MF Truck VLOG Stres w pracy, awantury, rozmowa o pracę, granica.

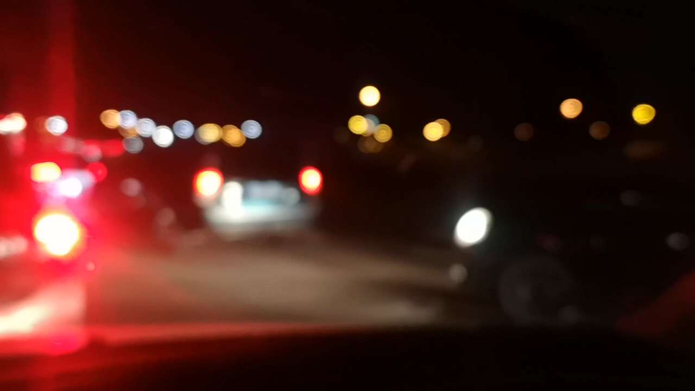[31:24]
I z tego jestem cały korek. Minęły już przeszło 2 godziny.